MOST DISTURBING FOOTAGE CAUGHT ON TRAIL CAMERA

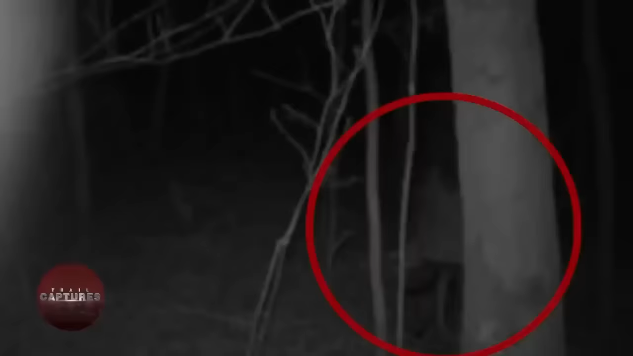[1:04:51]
A girl in the woods. This trail camera was originally set up to monitor wolf activity around a man's property. It captured an unexpected and mysterious sighting on October 15, 2015 at 2:45 a.m. Look closely and you'll spot a girl walking away near a tree, cradling a stuffed animal in her hands. The eerie part? It's the dead of night, and no girl should be wandering alone in the woods at such an hour.
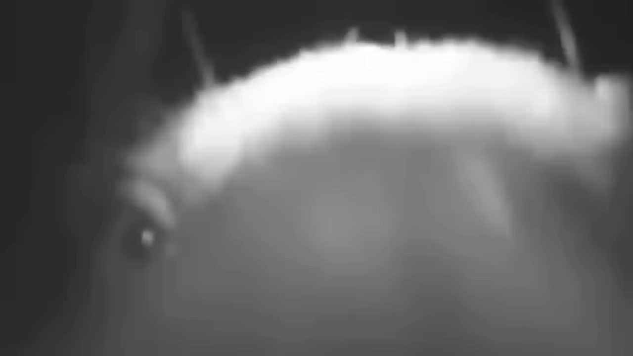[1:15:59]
The massive creature attempted to grab the camera with its mouth, showcasing its inquisitive nature.
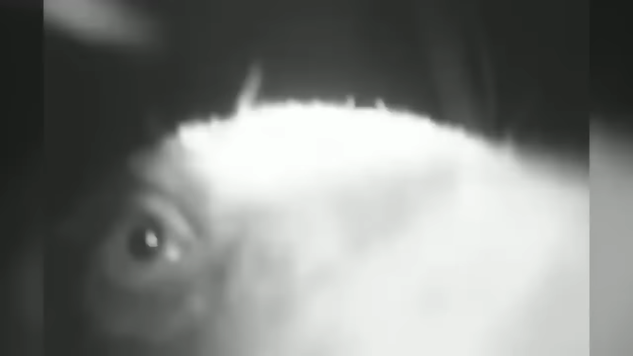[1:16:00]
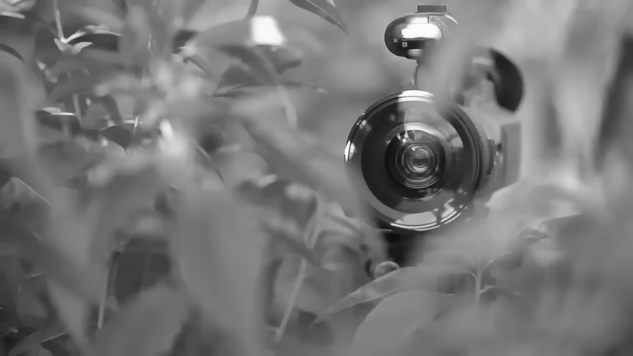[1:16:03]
The fate of the camera remained a mystery as the video ended abruptly.
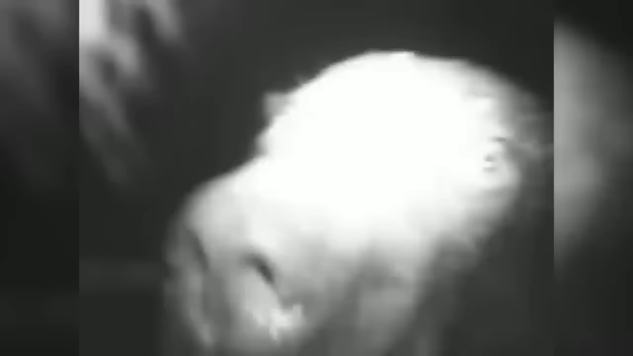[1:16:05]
Did the bear succeed in claiming the camera for itself, or did it lose interest and move on?
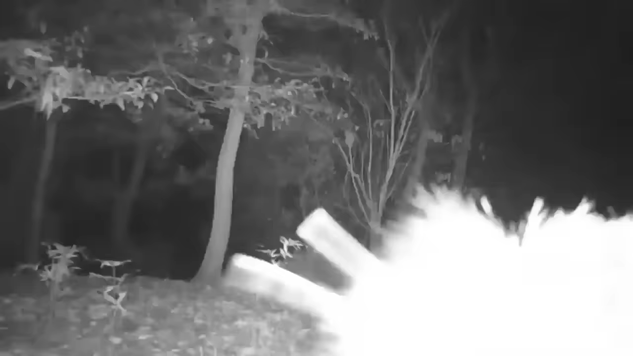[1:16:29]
became fixated on the camera, determined to remove it from its perch.
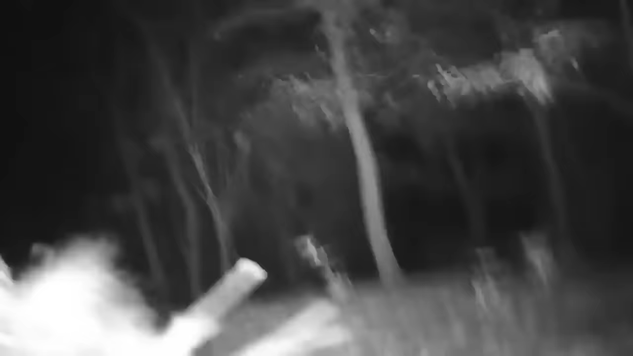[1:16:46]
Its persistence made for a peculiar encounter,
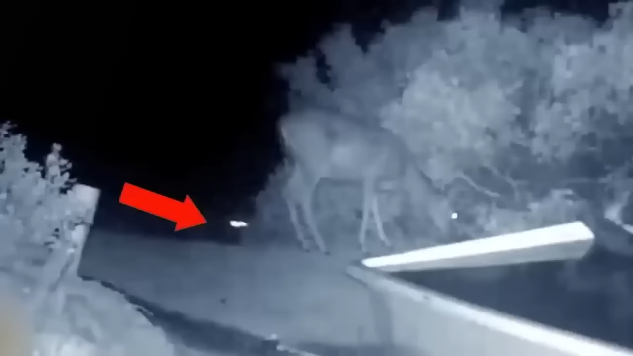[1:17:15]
In one swift, deadly strike, the cougar leaped from the shadows, landing on the deer's jugular vein. The prey succumbed to the powerful jaws of the cougar, leaving a chilling silence in the wake of the midnight attack.
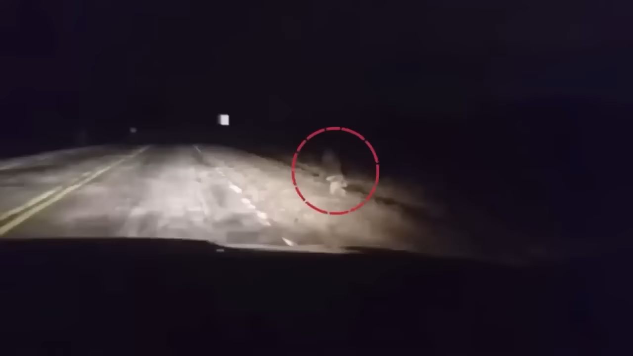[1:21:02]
As the headlights illuminated the eerie surroundings,
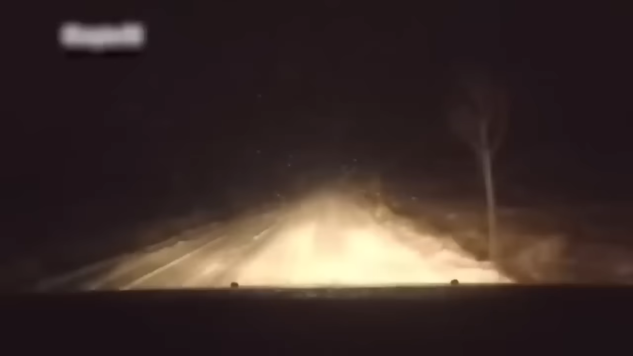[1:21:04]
the driver slammed the brakes when a strange sight caught their attention.
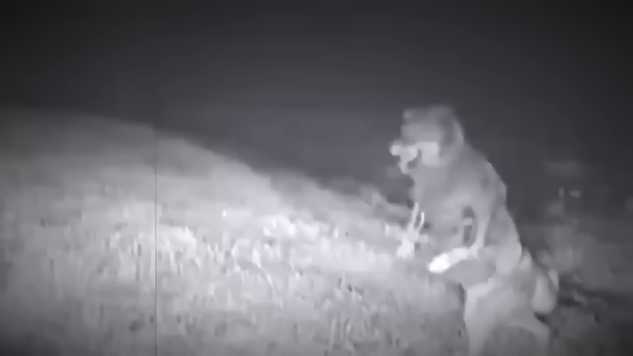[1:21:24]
Yet its fur resembled that of a wolf. The identity of this mysterious wolf-like creature remains shrouded in uncertainty, leaving us all intrigued.
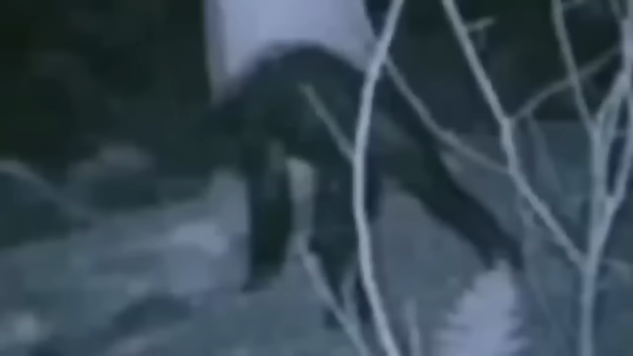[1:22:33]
As days passed, more footage emerged, this time capturing the shadowy creature invading a backyard.
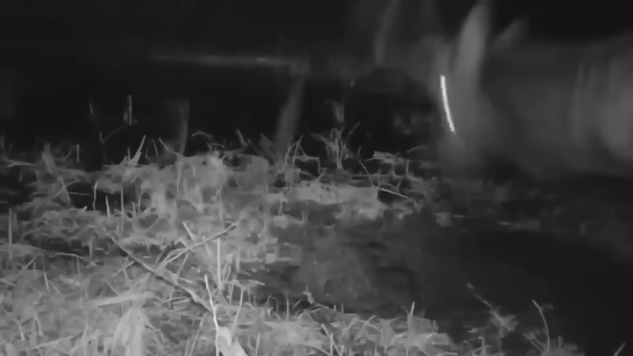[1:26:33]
The strange behavior puzzled viewers, wondering if it was a display of antler rubbing or a territorial act. The buck's intentions remained an enigma, leaving wildlife enthusiasts eager to decode the mystery behind its peculiar actions.
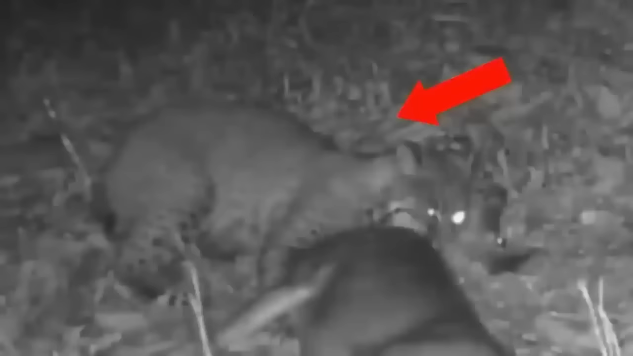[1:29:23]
A bobcat stealthily ambushed a defenseless doe during the dark hours of the night. The mighty predator, despite being smaller than its prey, displayed its hunting prowess. With a swift leap and a lethal bite to the neck, the doe met a tragic end. Nature's relentless cycle played out before the trail camera, capturing the stark reality of survival in the wild. Haunting turkeys.
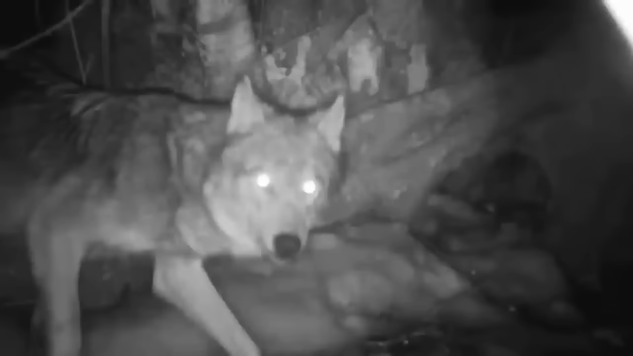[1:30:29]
Deep in the wild, a heartwarming moment unfolded before a trail camera. A mother wolf, sensing danger,
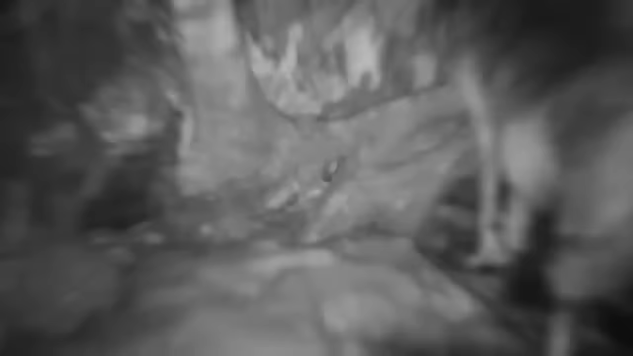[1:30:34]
realized her pups were in threat due to rising water levels around the den.
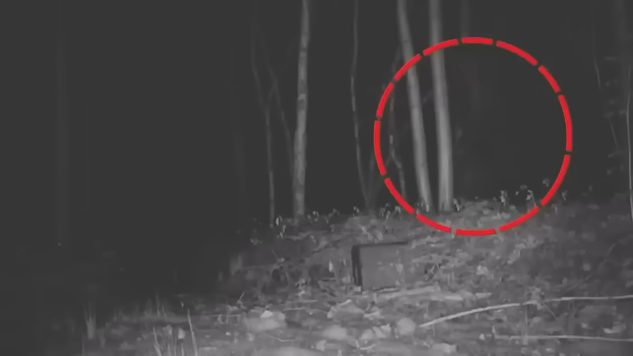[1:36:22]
of a dark figure emerging from the shadows and walking across the frame. The owner of the camera was utterly astonished by the recording and decided to share it on social media, leaving Netsians intrigued and guessing its identity. For Bigfoot enthusiasts, the hairy creature wandering through the woods could only be the legendary Bigfoot. However, others speculated that it might be a massive ape or something equally enigmatic.
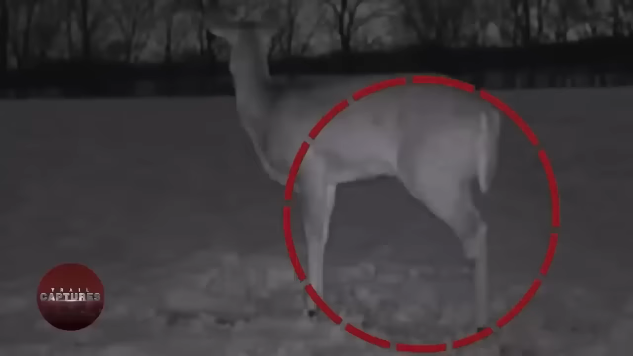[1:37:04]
Tripod deer. Trail cameras are usually used to capture amazing and unusual sights,